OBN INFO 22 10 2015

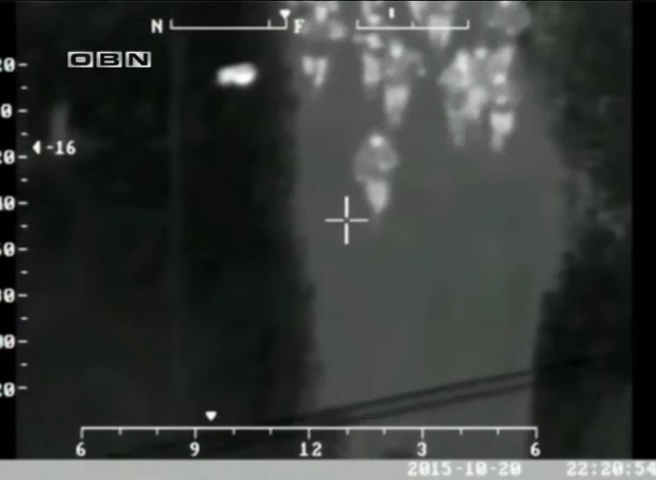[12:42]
Vlada tvrdi da video dokazuje da su hrvatski policajci namjerno usmjeravali migrante na nepoznate granične dijelove umjesto zvaničnih graničnih prijelaza.
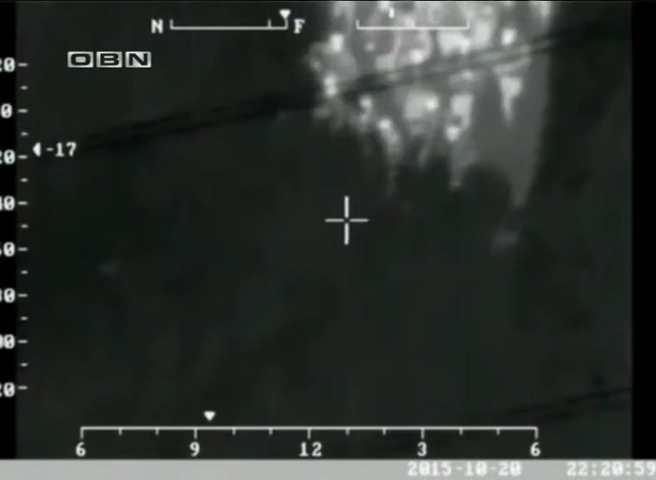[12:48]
Video pokazuje voz koji dovlači ogromne grupe izbjeglica imigranata na hrvatskoj strani granice.
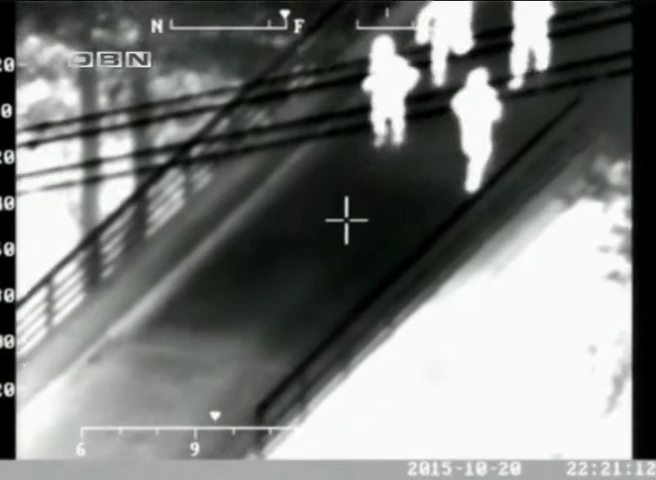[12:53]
Zatim su tu grupu vodili hrvatski policijski zvaničnici dovodivši
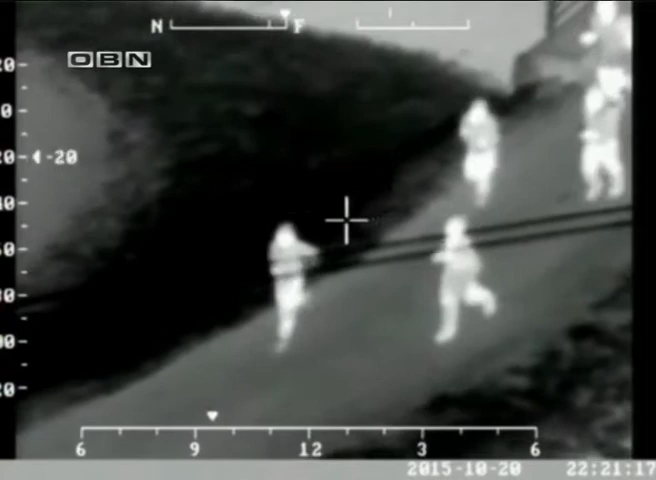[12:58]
ih do graničnih dijelova ostavljajući ih potom da sami traže put.
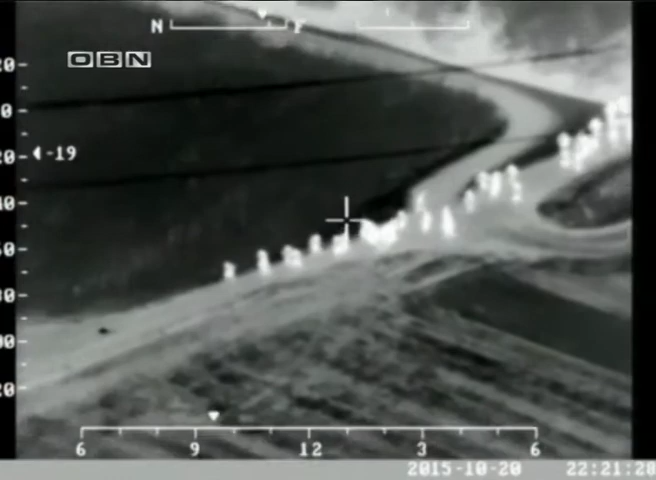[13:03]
Potom se vidi kako se grupa razilazi da neki od njih trče prema graničnim selima u Sloveniji,
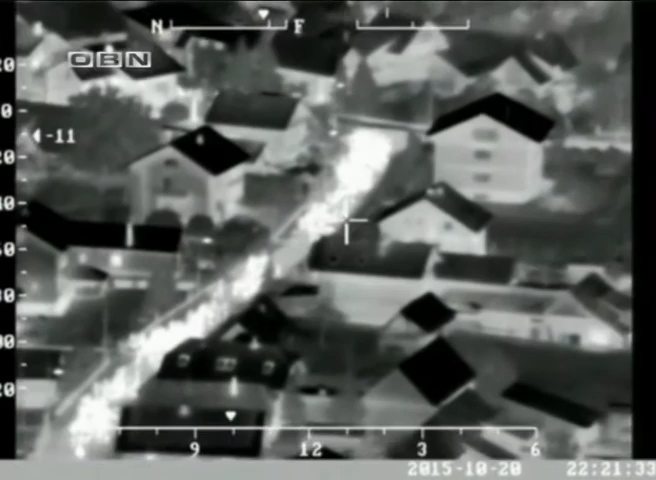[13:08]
neki prema rijeci Sutli koja je prirodna barijera između ove dvije zemlje dok su drugi išli preko polja.